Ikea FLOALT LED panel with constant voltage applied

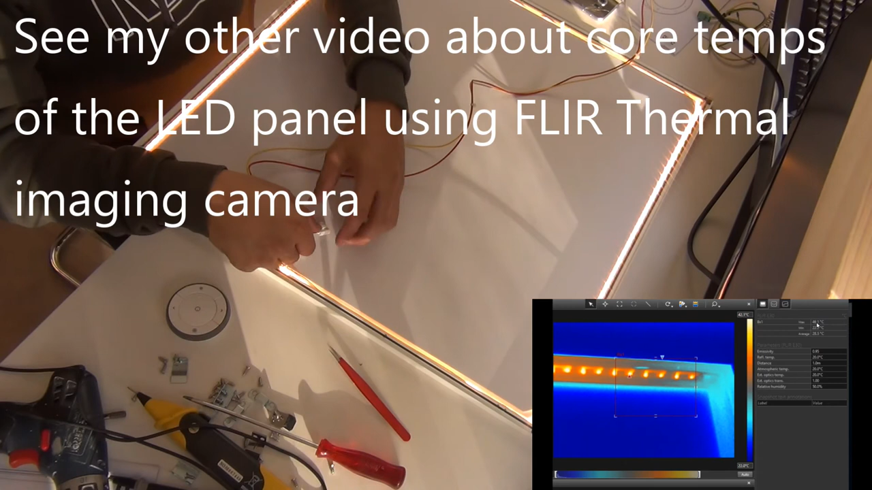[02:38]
not very warm now i'm going to switch over to the warm white let's see let's see if there's any change